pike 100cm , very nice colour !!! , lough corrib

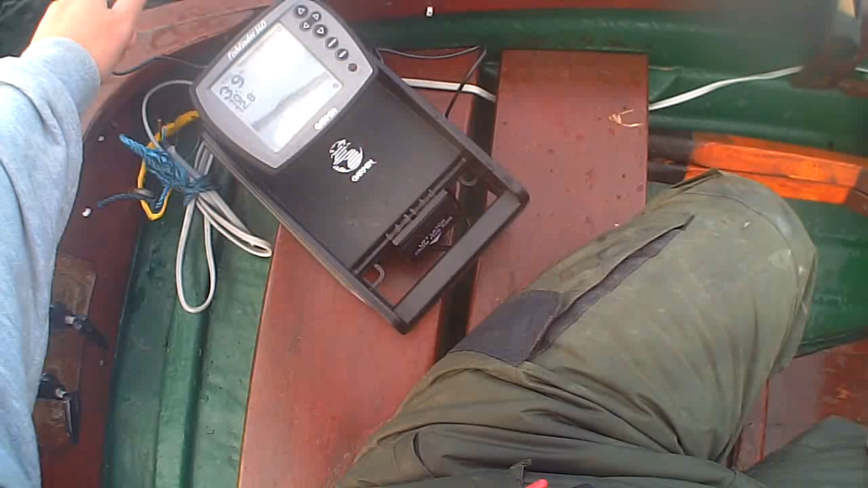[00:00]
going down, like you see, was 3 meters, now it's 5.